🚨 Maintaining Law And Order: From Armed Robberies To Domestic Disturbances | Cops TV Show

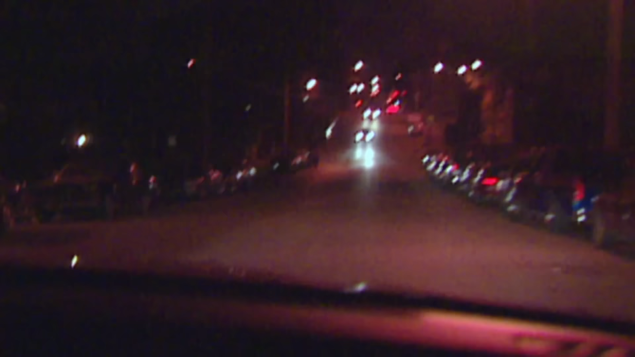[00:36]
53 Adam at 3116, don't hold up alarm.
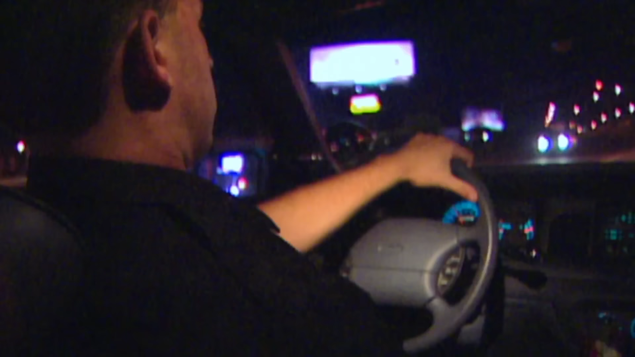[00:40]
We're about to call where they're saying a male black is trying to break into a blue van. He said he's tried to break into a few cars out there. Somebody said now that they heard shots fired that he's possibly armed with a gun.
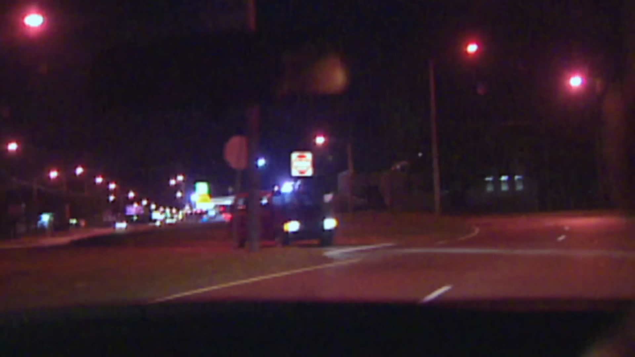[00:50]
And it's right here at the Salvation Army that we're pulling up on right now.
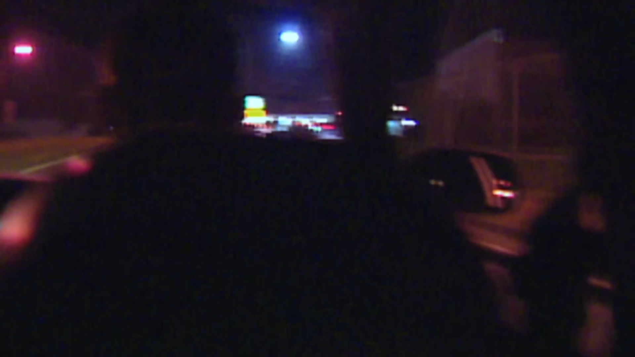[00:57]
Responding to 671 Joseph, be advised the suspect is now running northbound on Joseph.
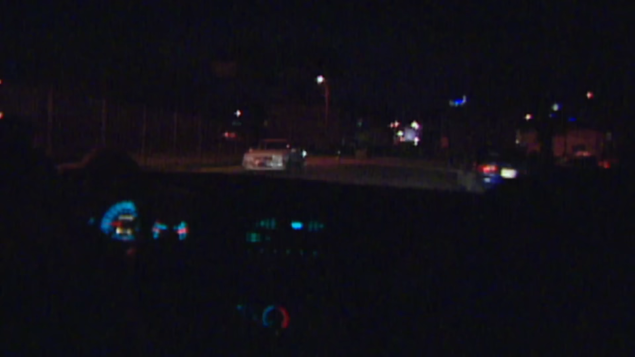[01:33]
32, I got him in the car here. We're right off Joseph. Stand by, I'll give you a tag. Hi, you're just clear of the air. That's a female.